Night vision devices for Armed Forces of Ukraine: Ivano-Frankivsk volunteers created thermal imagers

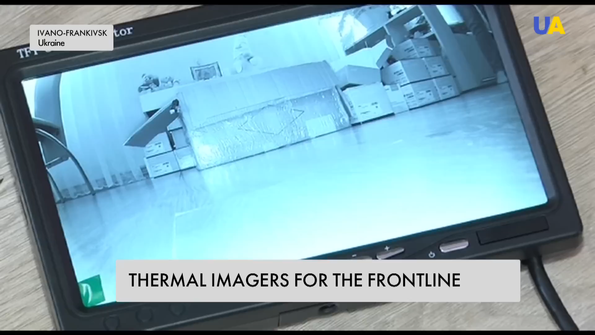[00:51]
He says he went through more than two dozen surveillance cameras and displays before choosing the best option.